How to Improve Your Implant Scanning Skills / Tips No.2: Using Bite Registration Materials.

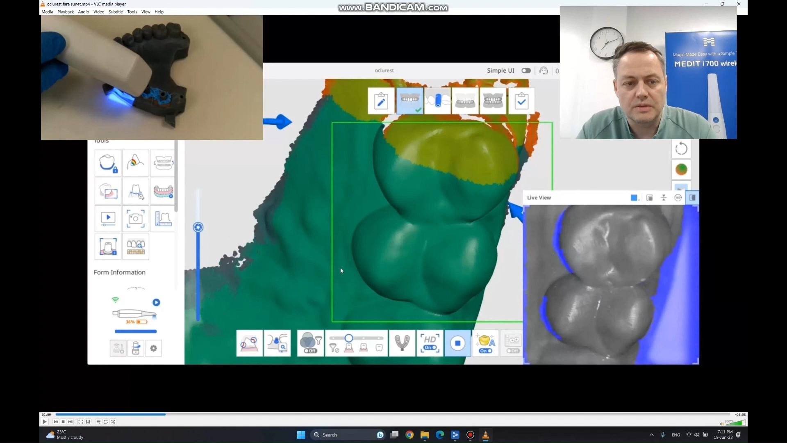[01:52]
we are just going to go forward from the point we already took an impression of the arch of the arch and just add data in HD with the scan bodies, as you previously saw.
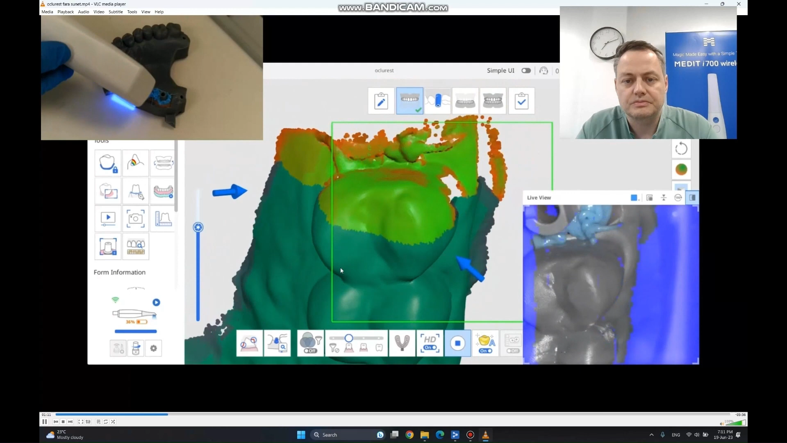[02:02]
At this point, because we are using a blue material,
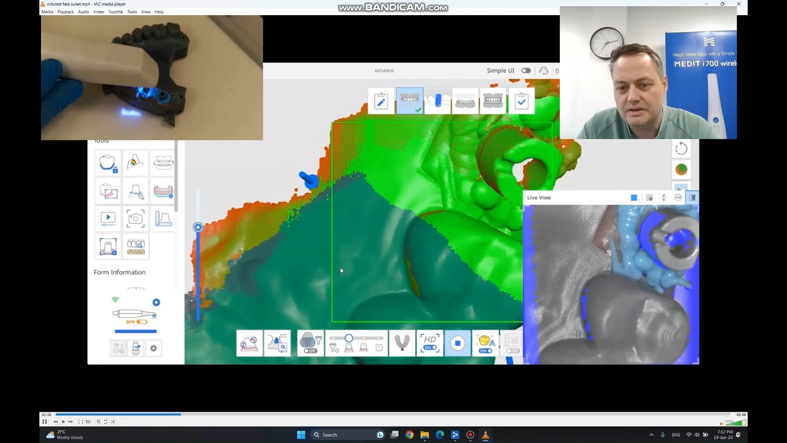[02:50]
So you will see how I'm trying to just get the first scan body from any angle and staying in contact with the premolars.
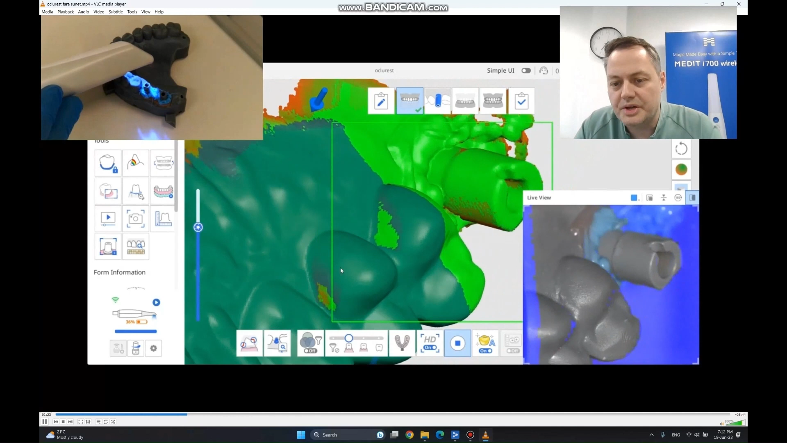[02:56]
I'm not going forward this time,
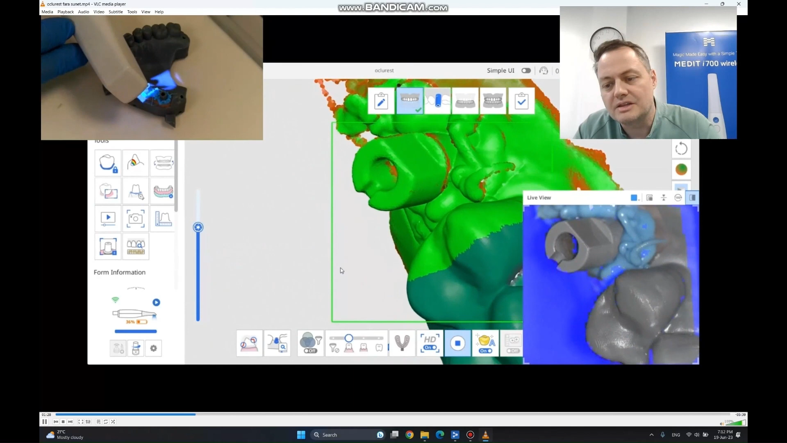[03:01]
I'm just adding data,
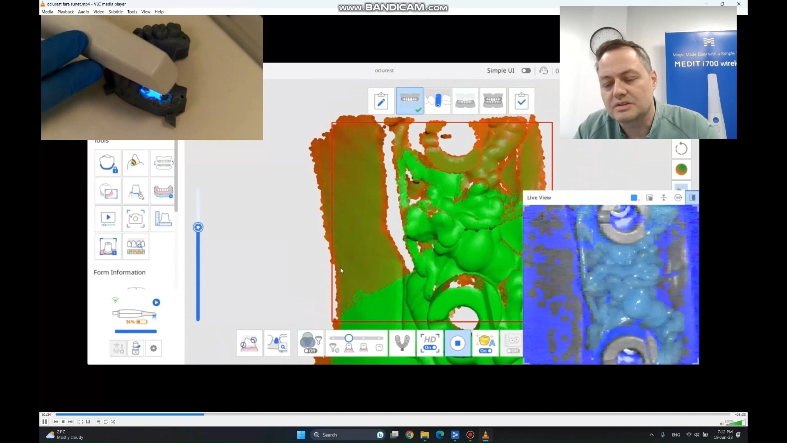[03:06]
but also keeping contact with the teeth and the museum, as you can see right now.
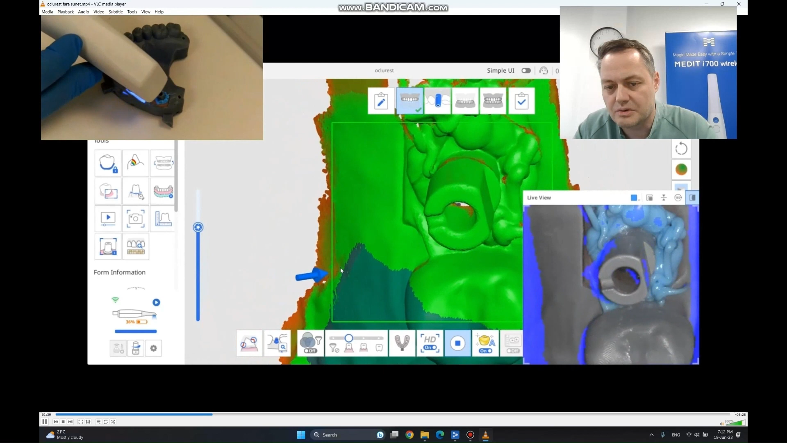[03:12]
And at this point, I already got the full surface of the first scan body with very good precision, it's completely green.
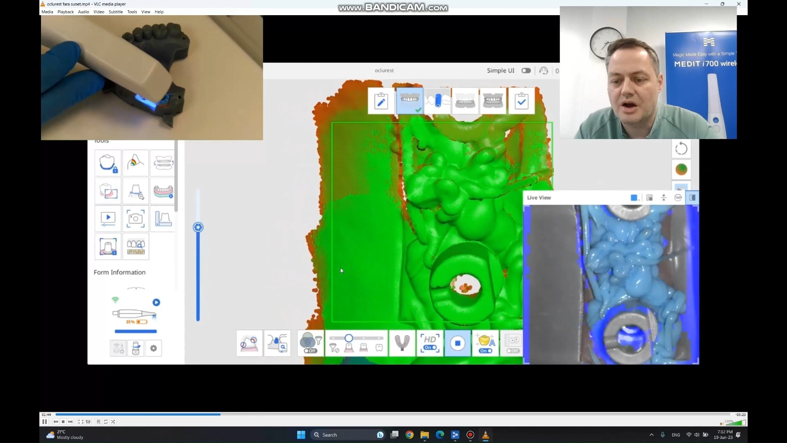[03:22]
And now I can go forward and get the second one.
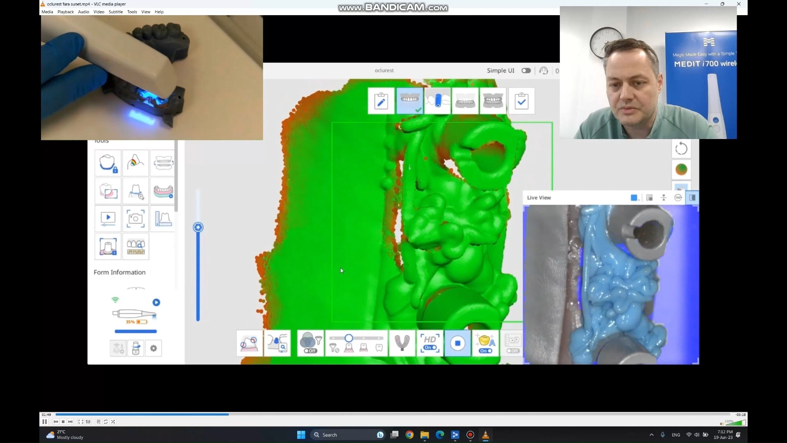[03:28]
And then to get the second one, I'm trying to keep contact with the first one and lots of
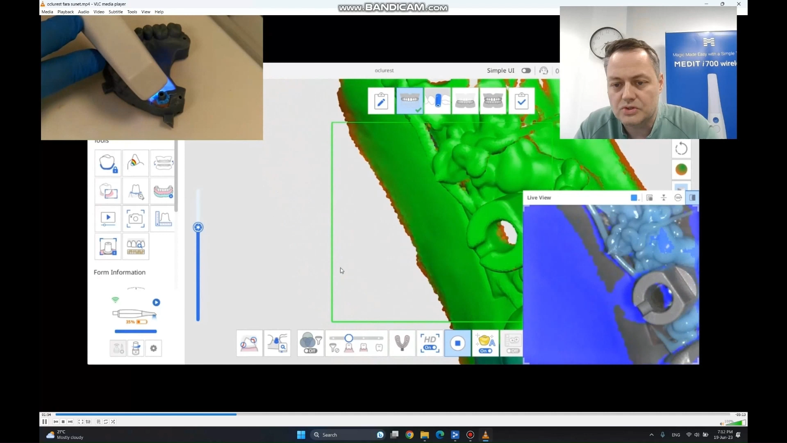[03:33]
contact with the material that I've placed here.
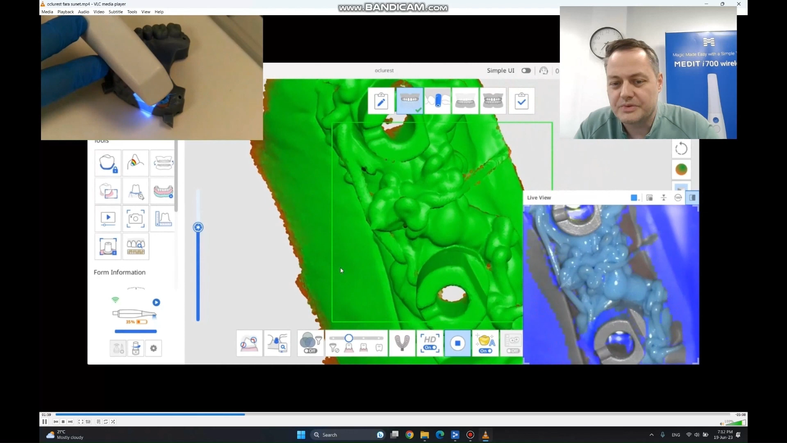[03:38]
So by doing this, it's going to be very, very easy to get the precise impression.
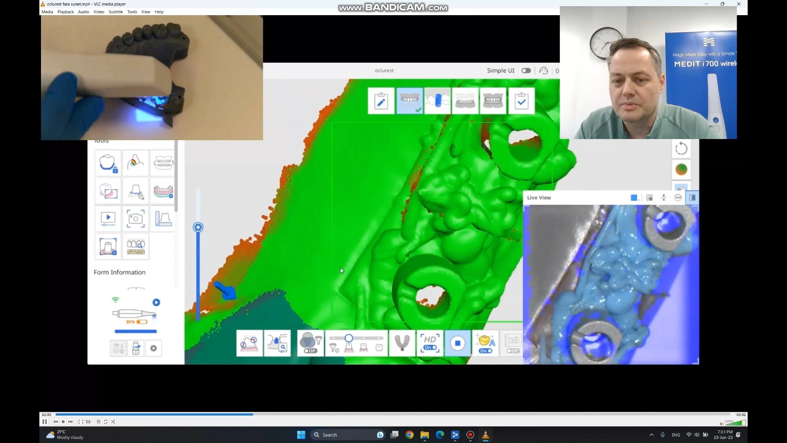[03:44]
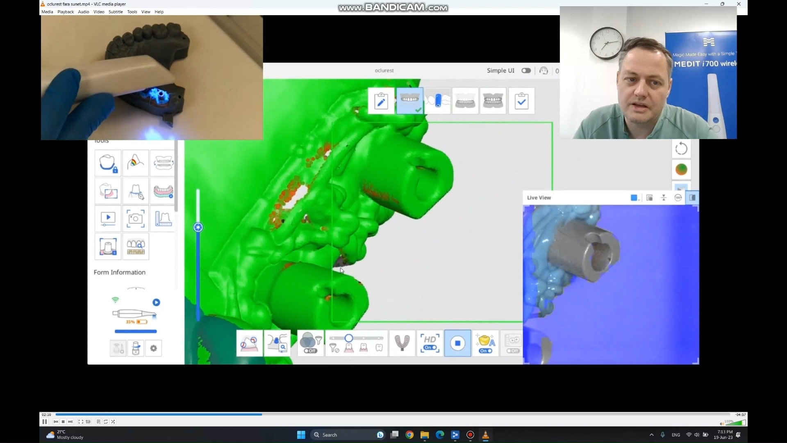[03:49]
We are going to try and angle the scanner of every side, as you can see on the upper left part, you can see how I did it.
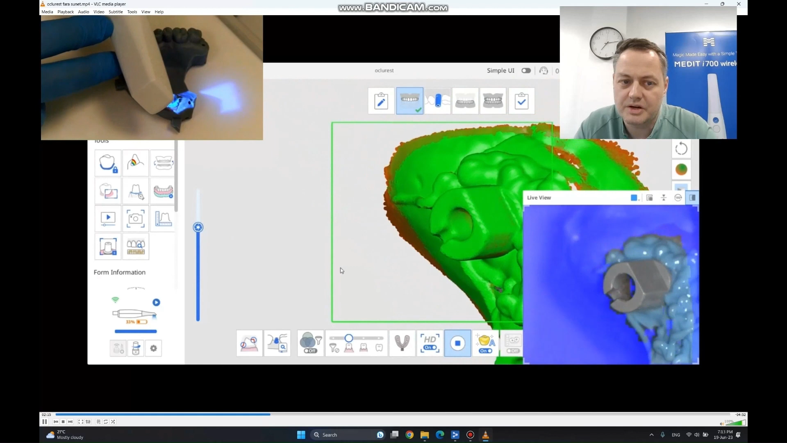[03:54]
And now how I had my scanner.
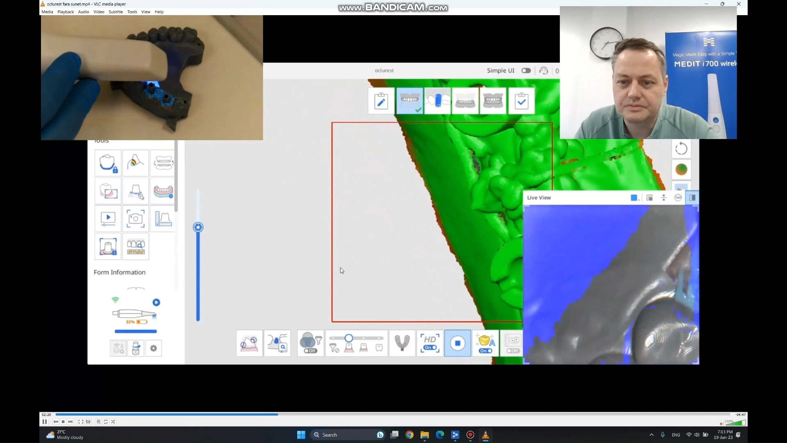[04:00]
So right now we have the whole surface and we can stop.
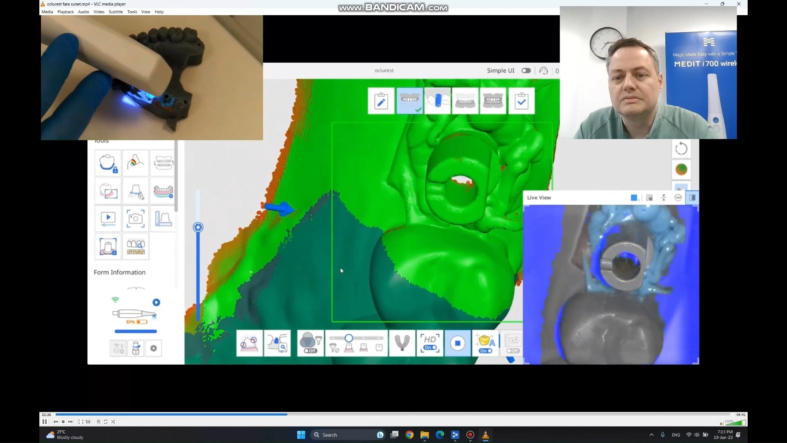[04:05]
We are going to put the scanner away.